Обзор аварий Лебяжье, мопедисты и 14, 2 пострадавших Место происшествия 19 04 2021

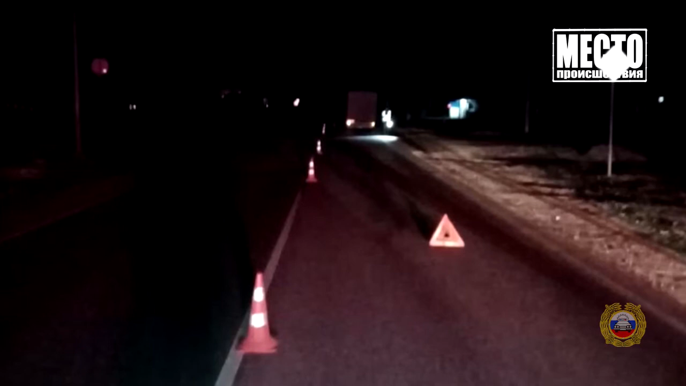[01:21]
По предварительным данным, 45-летний водитель фургона «ГАЗ» наехал на 51-летнюю женщину. Она переходила дорогу не по правилам.